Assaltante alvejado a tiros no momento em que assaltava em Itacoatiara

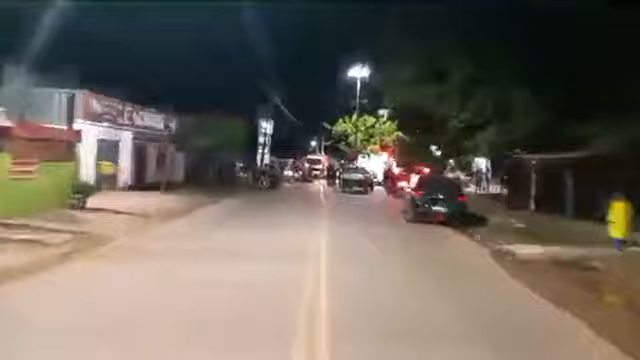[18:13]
Para, freia a moto. Ixi, tem gente ao chão, não vou mostrar, cuidado. Eita, quantas vítimas tem aqui, cara.
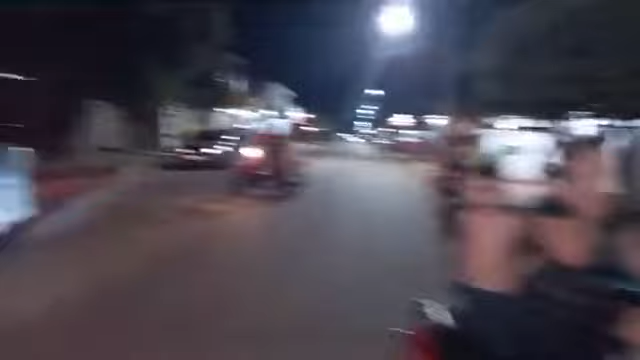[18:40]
Deixa pra longe. Eita, rapaz, um grave acidente de trânsito. Uma, duas, três...
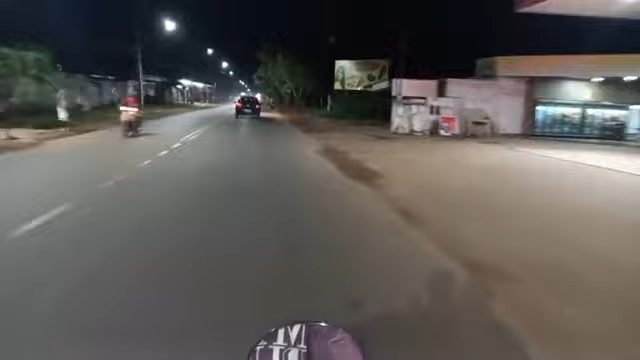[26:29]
Em frente ao Cetã. Um grave acidente de trânsito em frente ao Cetã. Vamos acompanhando aqui. Vamos acompanhar. Assistindo de Codajás, Amazonas. Obrigado pela audiência. Cuidado, mano.
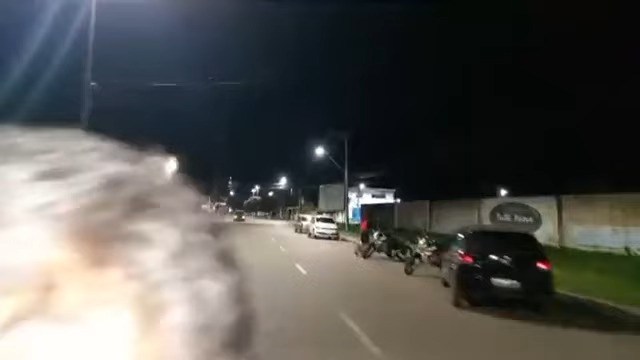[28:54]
que está muito ferido, vai chegando aqui no Hospital José Mendes. Vamos acompanhar aqui, ó.